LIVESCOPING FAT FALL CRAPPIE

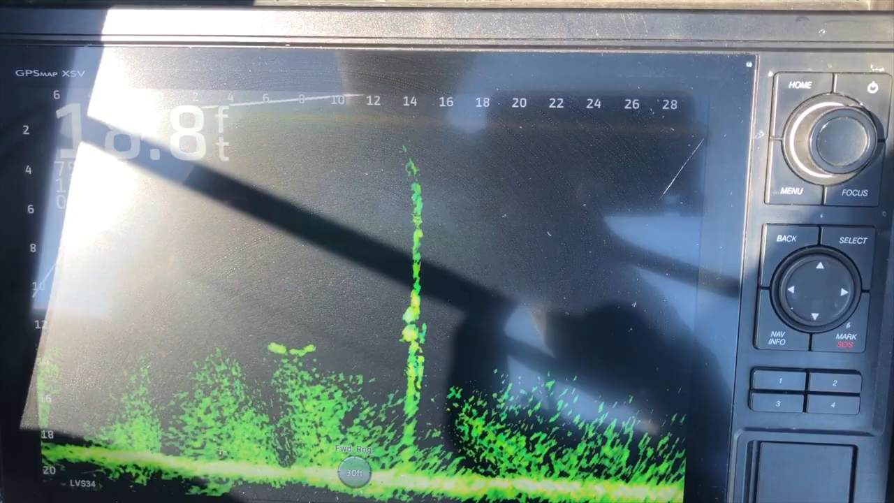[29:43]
I don't think those guys got any big hips on them, but
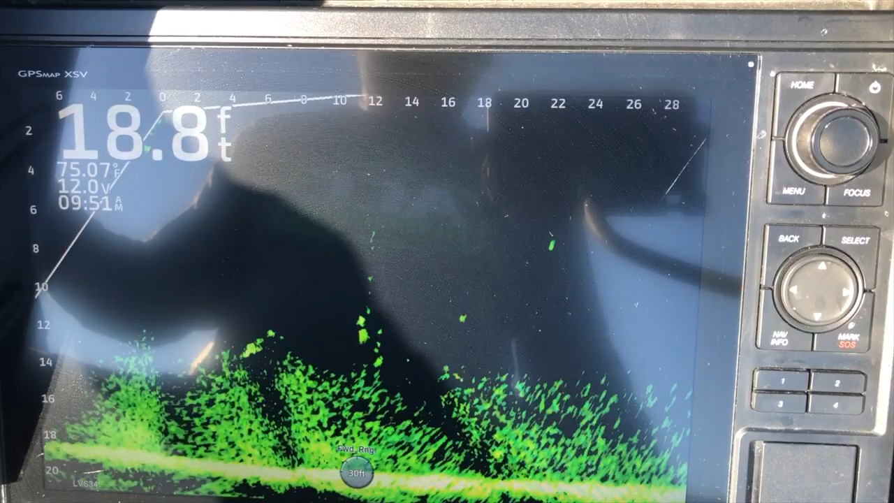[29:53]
On screen: depth 18.8 ft, water 75.07°F
since we're right here, I just want to see. There's number two. Come on up here.
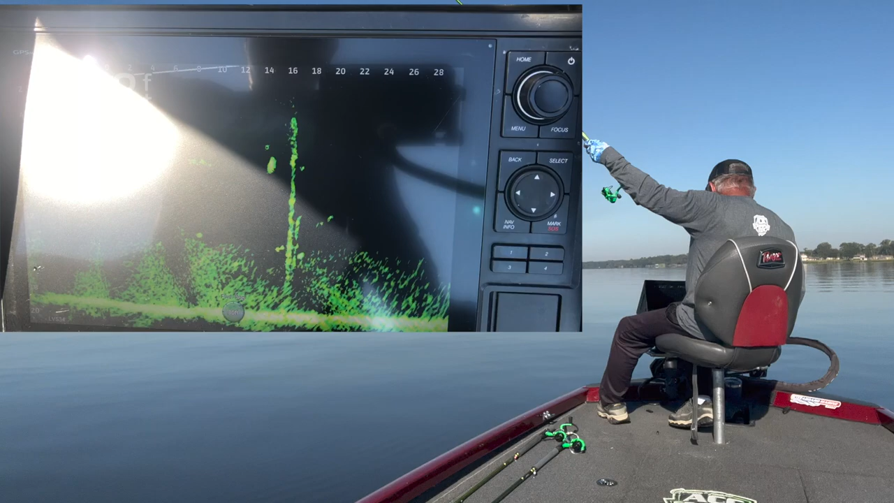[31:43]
And he wanted to bite also. That Mississippi mud. Get on the screen there, buddy. Mississippi mud.
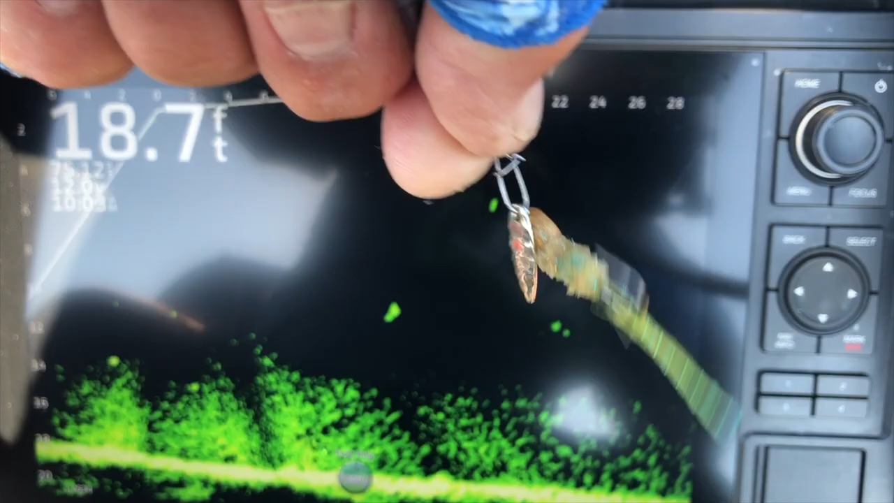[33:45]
On screen: depth 18.7 ft
I put that on there at times, not all the time, but when they act a little stupid on me, I'll put that little spinner blade, and I don't know, judge for yourself, or as they say on TV, I report, you decide. Ten feet.
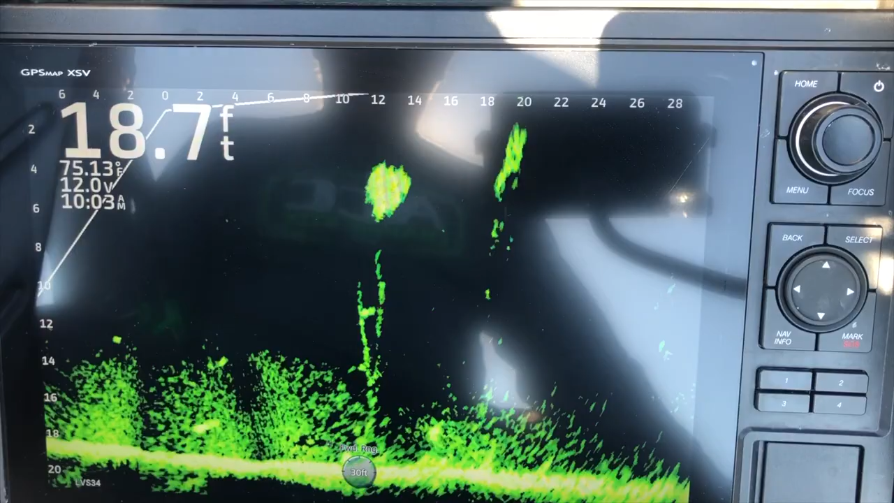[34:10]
On screen: depth 18.7 ft
I really like the others coming into view, but I can't pass this one guy up. I mean,
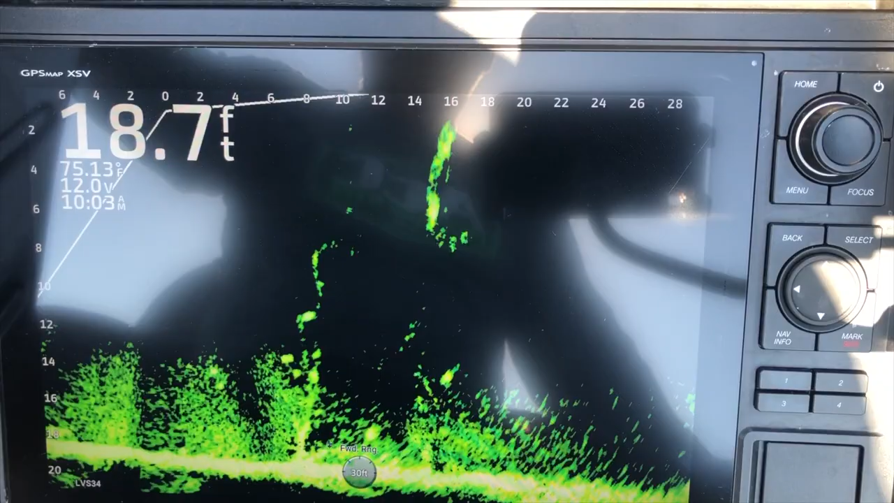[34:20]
On screen: depth 18.7 ft
let's see, where are we at? I need to go back to the right.
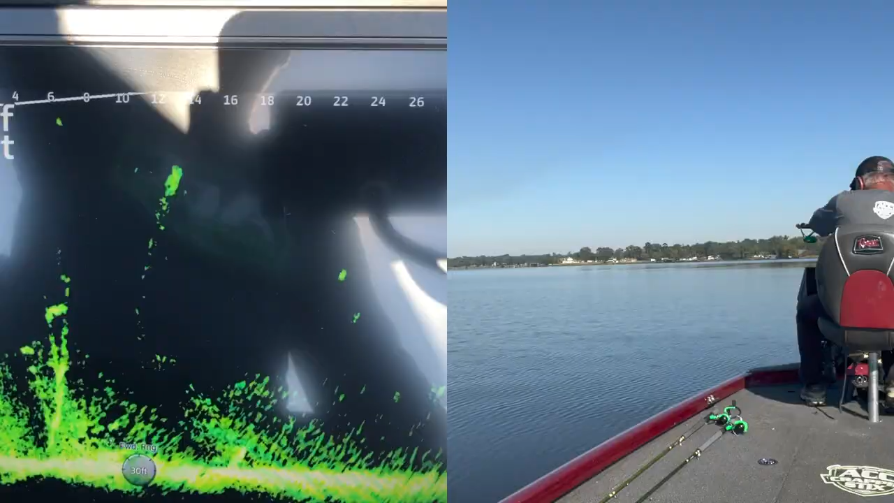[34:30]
Where's my jig? There we go. Come on. Oh, there you go. Oh, he's feeling like he's got a little weight to him. Oh, yes, he does. God.
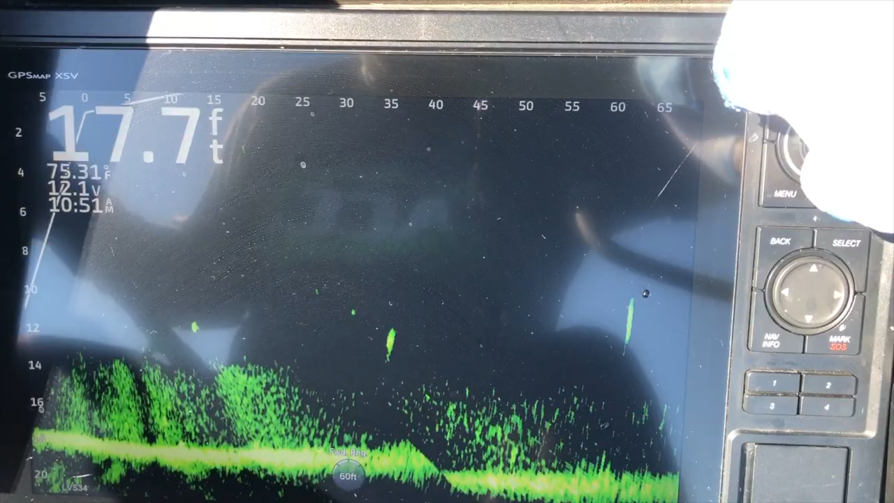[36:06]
On screen: depth 17.7 ft, water 75.31°F
It looks like a chicken swimming around here at about 40 feet.
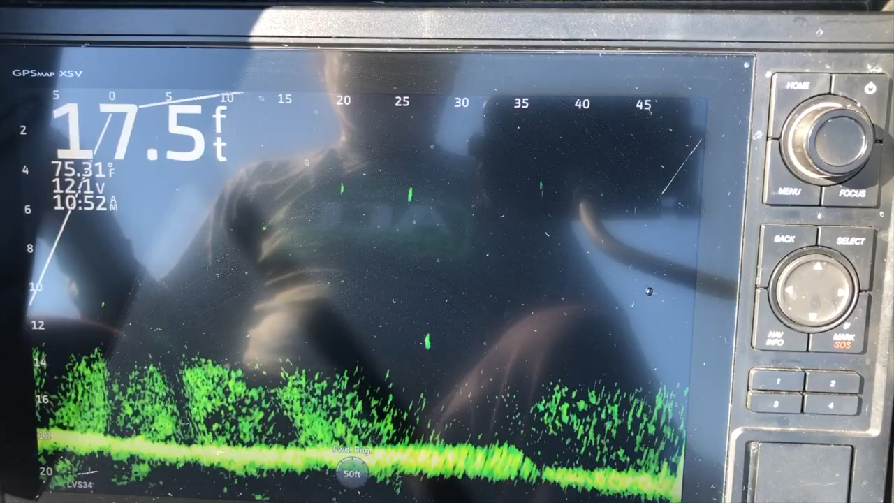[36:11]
On screen: depth 17.5 ft, water 75.31°F
See if it gets any bigger. All right, bombs away.
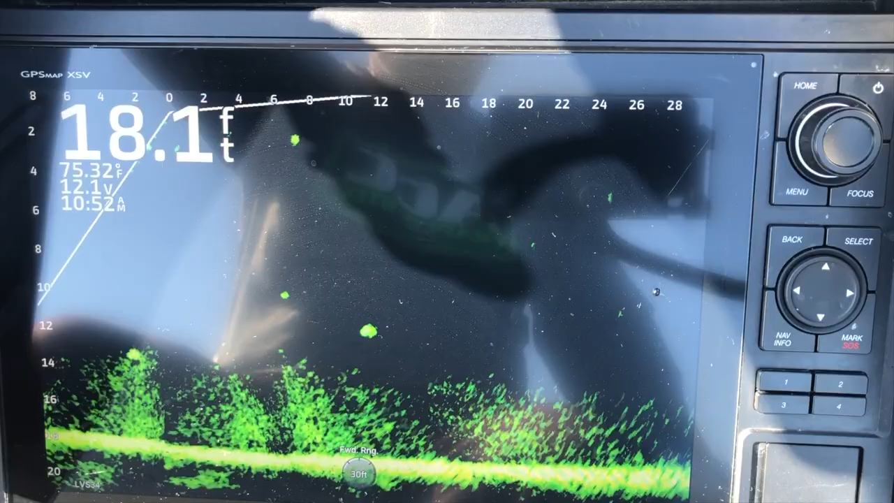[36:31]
On screen: depth 18.1 ft, water 75.32°F
Kind of stopped there, didn't he? Trying to assess the situation.
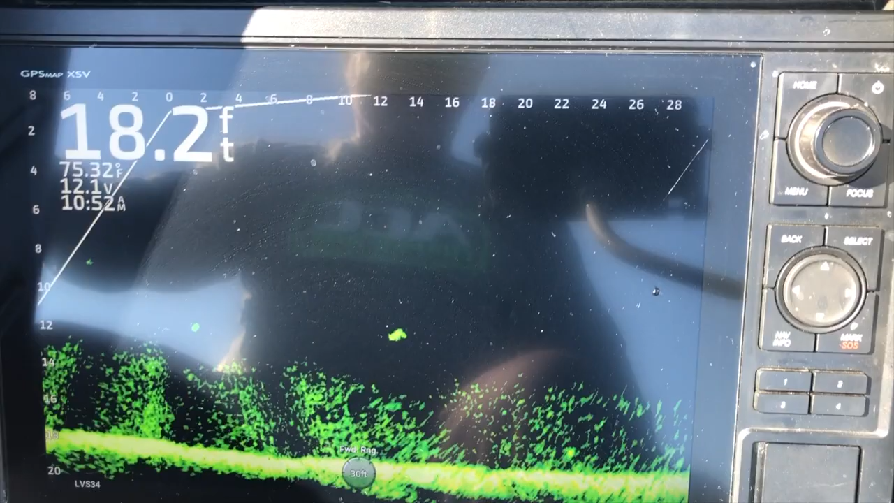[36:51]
On screen: depth 18.2 ft
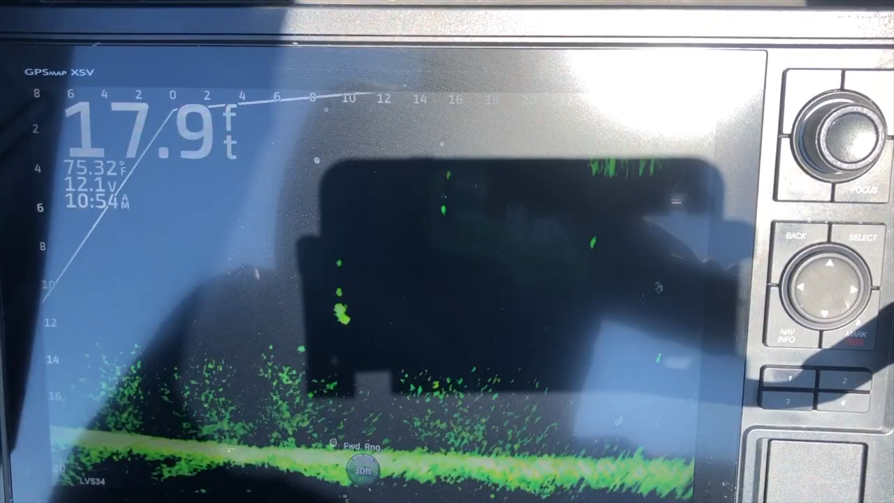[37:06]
On screen: depth 17.9 ft, water 75.32°F
Got him. Ooh, that's a big fish.
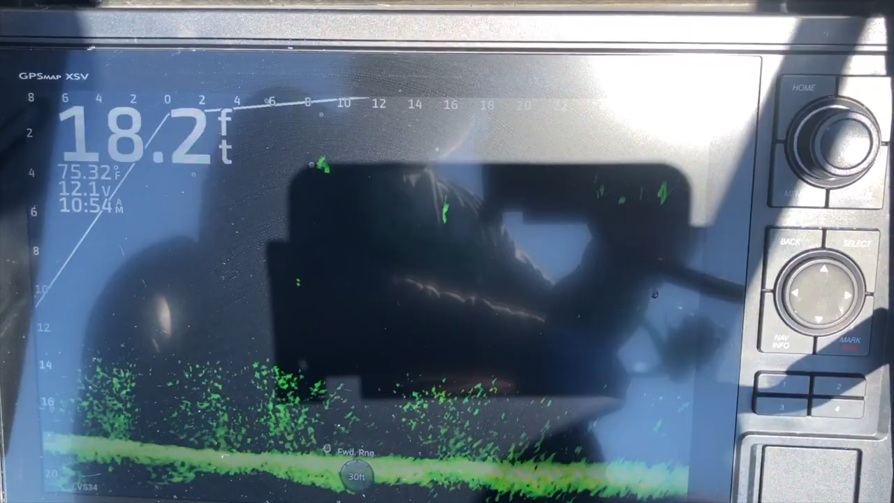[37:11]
On screen: depth 18.2 ft
Get over here. Oh, that's a big old crappie there.